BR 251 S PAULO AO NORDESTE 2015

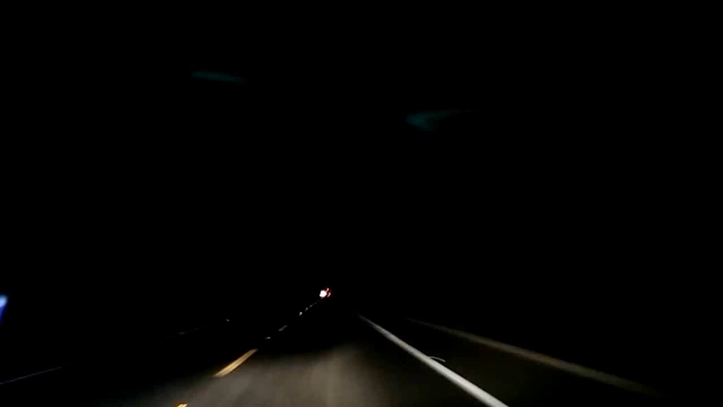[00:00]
Aí galera, esse é o único pedaço da 251 que tá boa, ó Pra vocês verem aí, ó, o restante tá uma porcaria Os caminhão ficam andando pelo acostamento Por causa dos buracos Esse é o único pedaço da 251 Que tá boa, ó, aí ó É esse pedaço aqui, ó Eu tô fora, eu fiz essa viagem agora Com Montes Claro Mas é a última, primeira e última Bem que meu irmão falou que tá péssima isso aqui